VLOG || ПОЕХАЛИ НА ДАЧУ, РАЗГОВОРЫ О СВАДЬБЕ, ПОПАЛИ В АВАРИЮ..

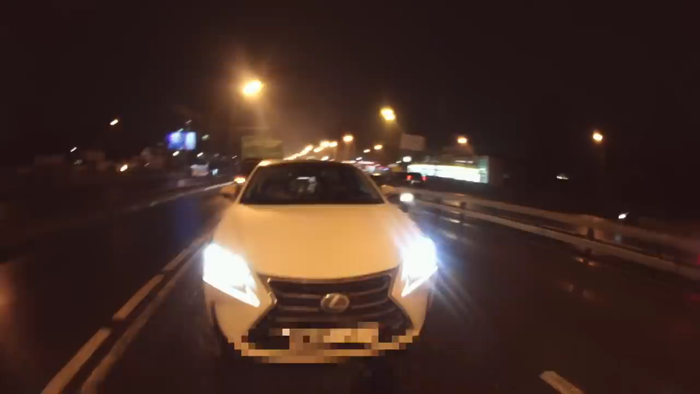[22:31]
Здесь мы видим незначительные повреждения. Спереди, получается, у нас весь удар пришёлся на номер.
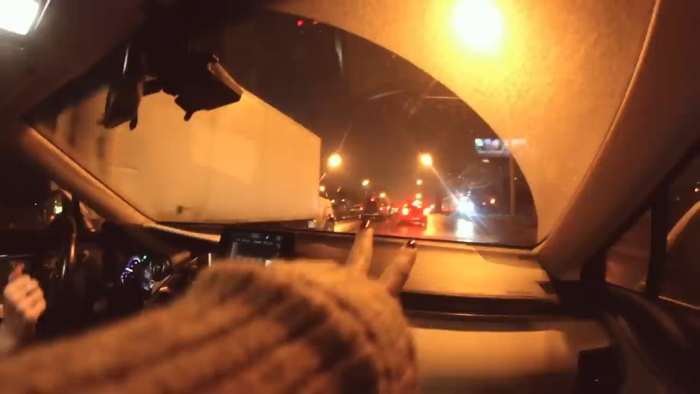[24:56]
Мы заняли одну. Это вот автобусная. Кто-то тут, конечно, проезжает. Но реже, чем здесь.